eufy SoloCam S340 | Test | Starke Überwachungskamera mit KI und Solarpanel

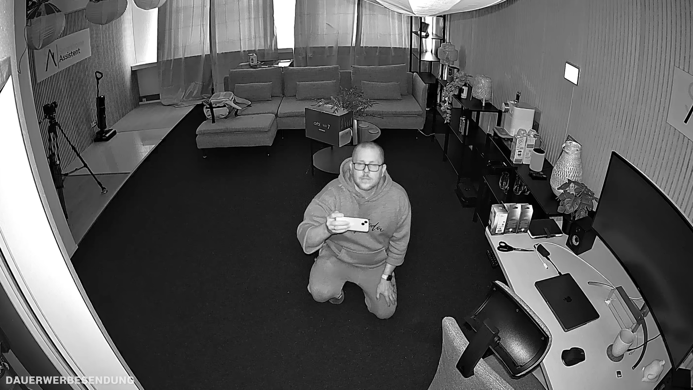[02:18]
Also da wirklich Parallelen und der ganze Part hier unten ist halt auch Schwenk- und Neigbar.